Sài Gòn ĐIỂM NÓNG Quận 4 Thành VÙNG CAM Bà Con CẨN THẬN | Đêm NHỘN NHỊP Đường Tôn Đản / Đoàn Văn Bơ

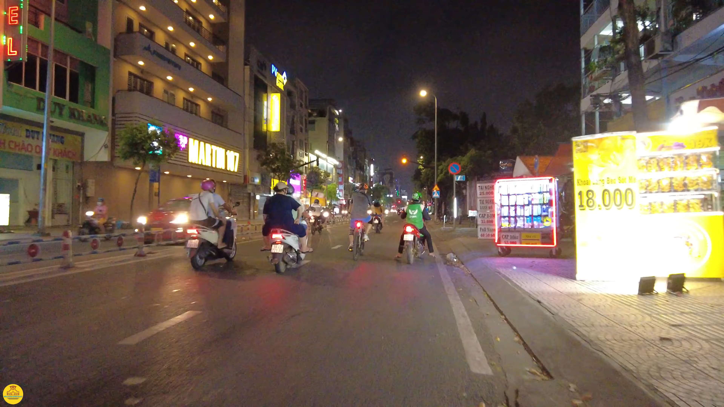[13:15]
Wow, nay Sài Gòn có nhiều món lạ quá. Đây, bánh tráng trộn, bánh tráng cuốn. Con đường này thì em cũng ít chia sẻ đến anh chị nè. Hôm nay sẵn tiện chia sẻ cái đoạn này luôn đó. Hướng này thì anh chị sẽ đi con đường này có tên là Khánh Hội. Anh chị chạy ra con đường Bến Vân Đồn và đi về cầu Nguyễn Văn Cừ luôn cũng được.
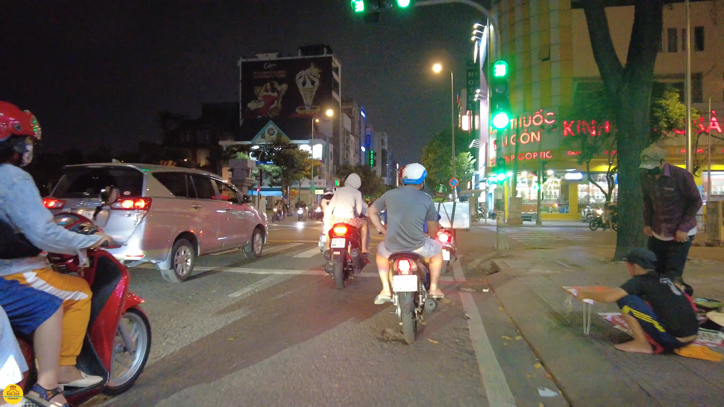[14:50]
để bán quần áo ngoài đường ha, treo một vài cái trên xào bán như vậy. Con đường này thì nhiều doanh nghiệp, nhiều công ty, ngân hàng, ít quán ăn lắm. Cái đoạn này nè anh chị, nên tối anh chị thấy người ta đóng cửa nghỉ hết ha.
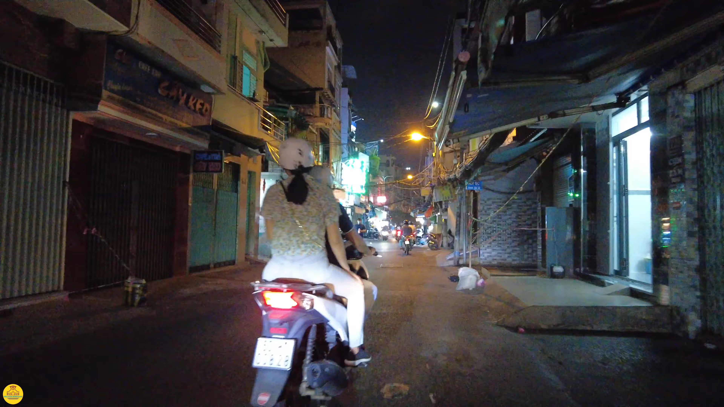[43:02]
Rồi đây là ngã tư Xóm Chiếu và Hoàng Diệu anh chị. Chúng ta đi thẳng thì ngã tư Đoàn Văn Bơ với Hoàng Diệu chứ, em xin lỗi.